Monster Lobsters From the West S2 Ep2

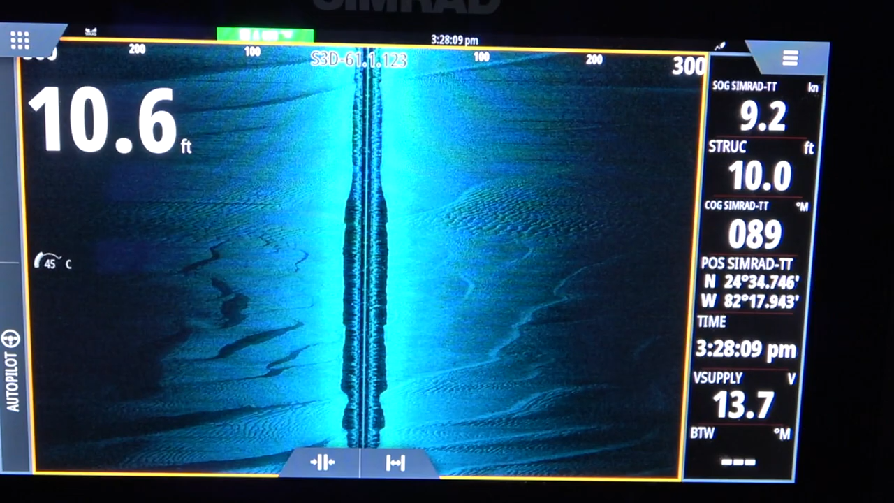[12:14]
On screen: depth 10.6 ft, speed 9.2 kn
It's like waves of sand. It's pretty interesting. Anyways, I thought that was pretty cool.
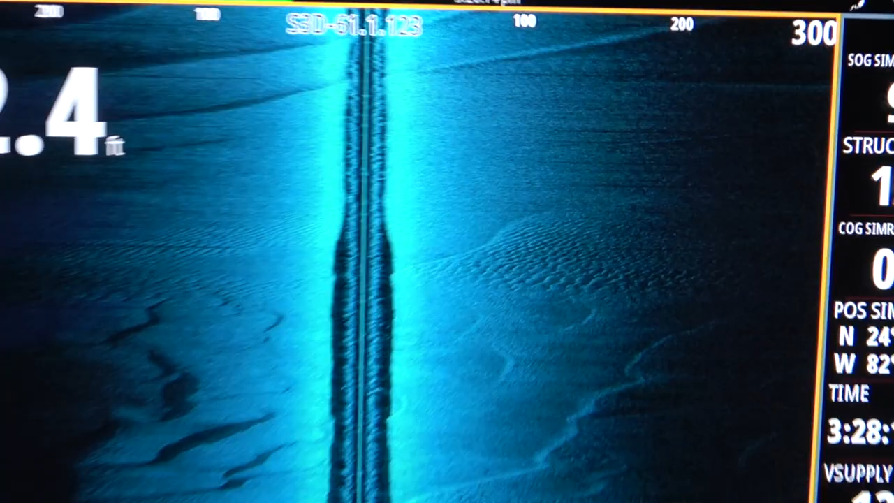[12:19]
We should be reaching our destination soon.